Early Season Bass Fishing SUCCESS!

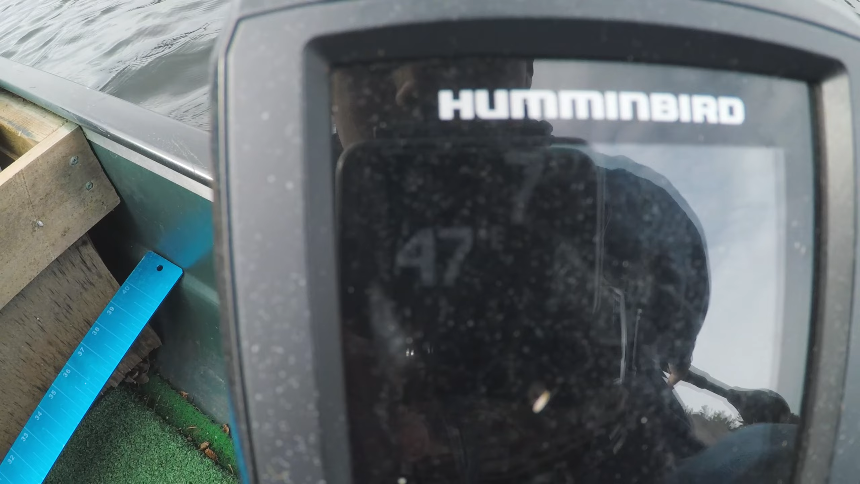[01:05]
That wasn't as exciting as I thought I was going to be but we're on. Let's go catch some fish. Push off here.